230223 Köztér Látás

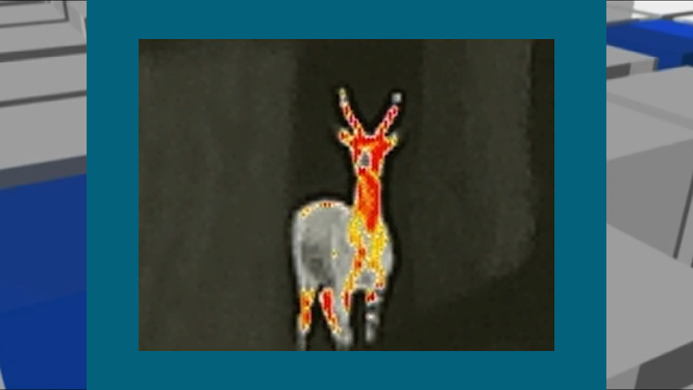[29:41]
és a növekedő agancs is, ugye, vérrel dúzson ellátott. Nézzük meg, a szóromon járó vadakat, ugye szarvas a borjával, több is, és a dámbika is meg, kell neki a növezti az agancsát,
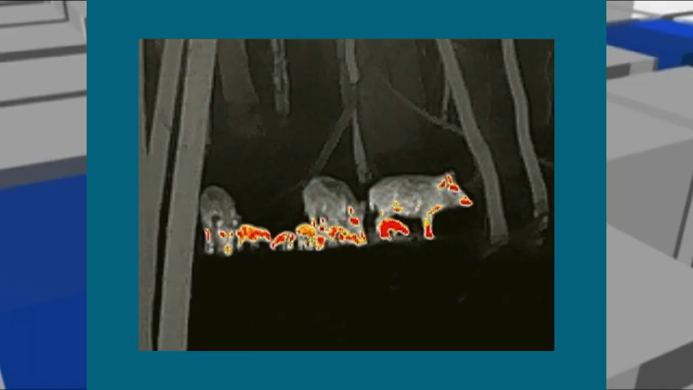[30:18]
Szeme kevésbé olyan jó, de éjjel ő se lát rosszul igazából.
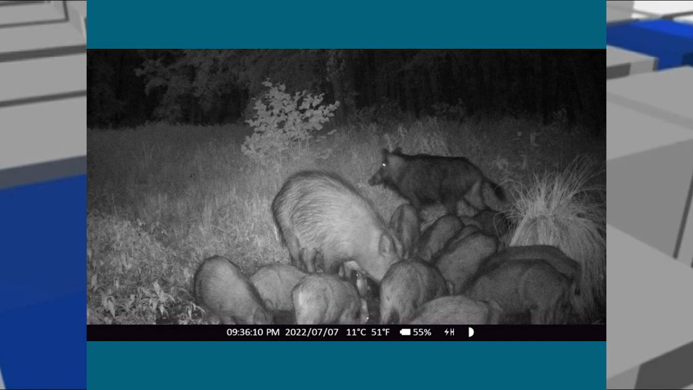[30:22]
Menjünk tovább. És a konda éjszaka, és van itt köztük Babos, aki házasodott, ugye, a saját házi disznónkkal, és hát ilyen pöttyös lett belőle.
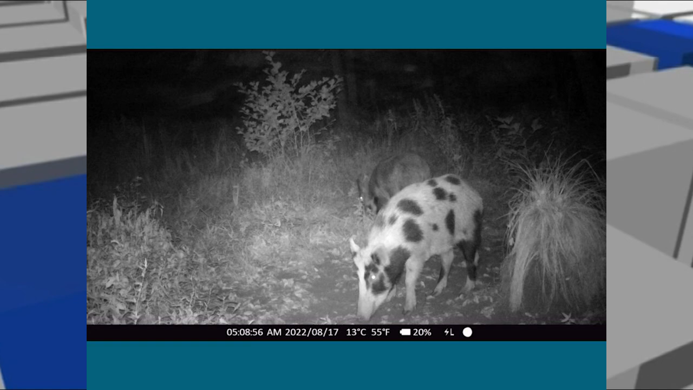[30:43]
És itt van egy másik, nagyobb kiadás, ugye egy olyan disznócska, aki szintén a házi disznóma párosodott. És a békés egymás mellett élés, hogy a bika megfér a disznókkal együtt, és osztozik a kukoricán.
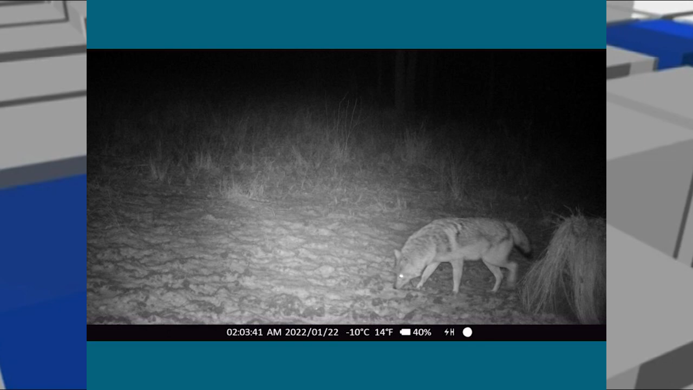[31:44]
És itt van, éjszaka is keresgélnek, mert ezek éjszakai vadak mindenképpen. Itt pedig egy ásító róka, aki azt mondta, itt nem csak kukorica van, itt egér is van.
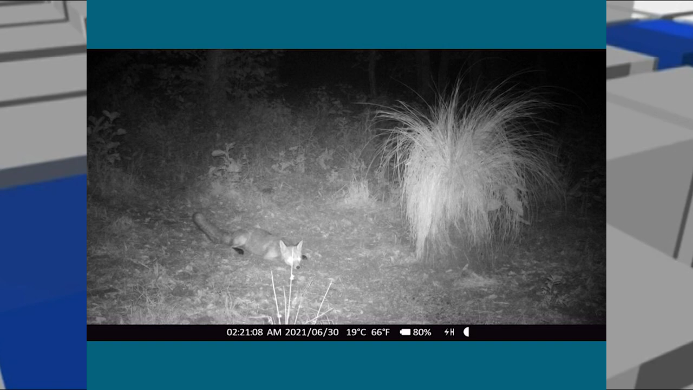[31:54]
És kivárom, míg az egér előbb újik. És akkor még egy ellenségünk, ami az autóba mászva szereti a vezetékeket megrácsálni.
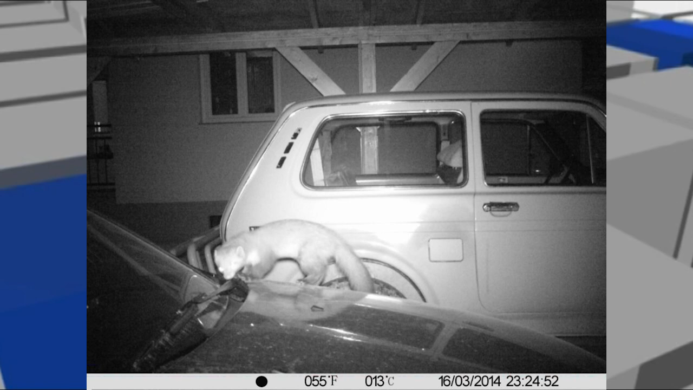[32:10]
Ő a nyest. Bárkinek, ha tavadon hagyja a kocsiját, sajnos az elektromos vezetékeket ez az állat, nagyon szereti megcsúcsálni, és bizony tudok olyan ismerősömről, aki szervizből elhozta a kocsiját,